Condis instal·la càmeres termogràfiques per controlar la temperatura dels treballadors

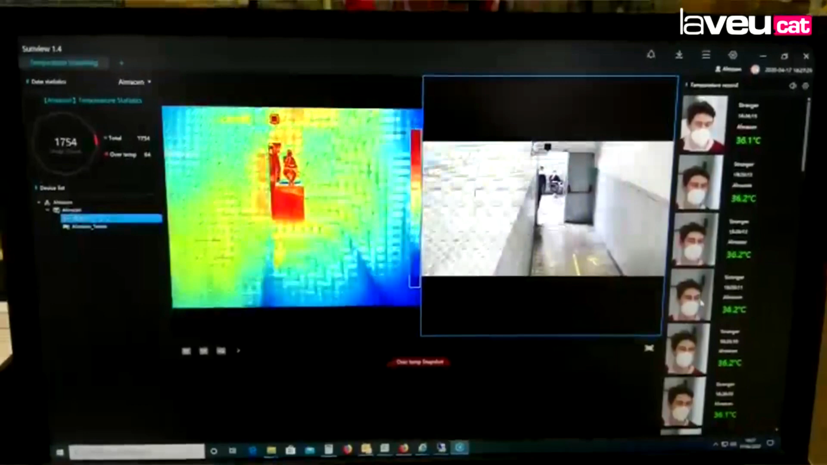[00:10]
però al cap d'uns dies ens van assabentar que existia una tecnologia de càmeres termogràfiques que ens permetia prendre la temperatura fins a 16 persones a l'hora
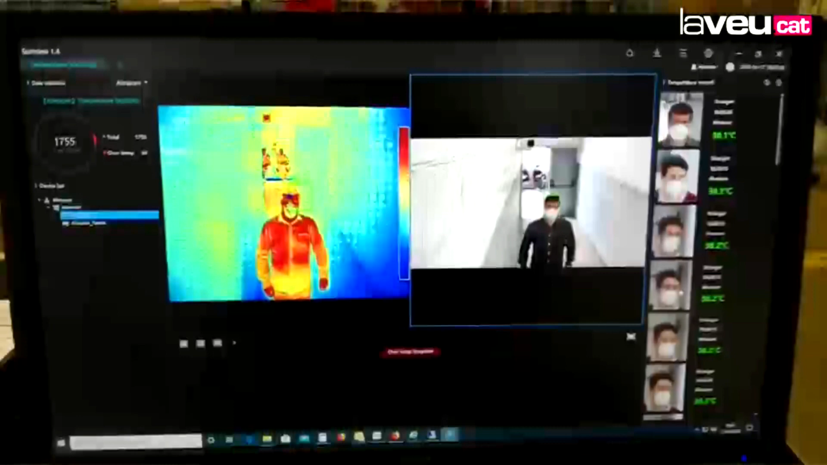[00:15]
i vam decidir implantar-ho a totes les nostres plataformes logístiques.
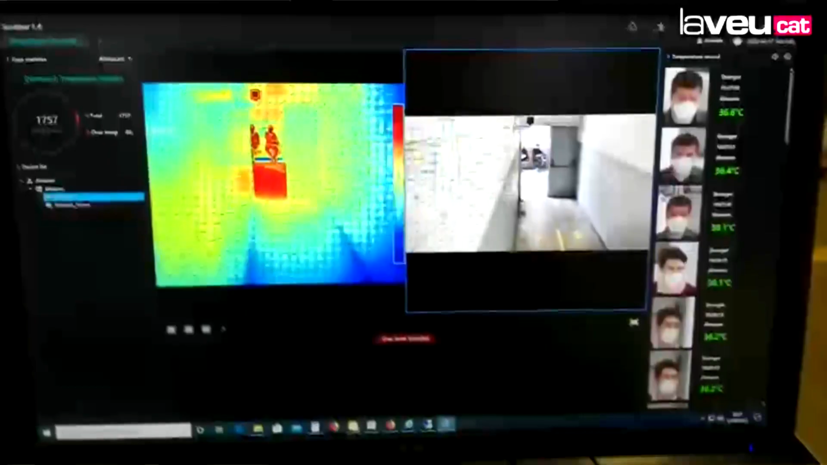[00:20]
Aquí a la plataforma de Montcada tenim instal·lades tres càmeres, una per l'entrada a oficines generals on entren proveïdors i visites i dos més per l'entrada dels empleats de magatzems.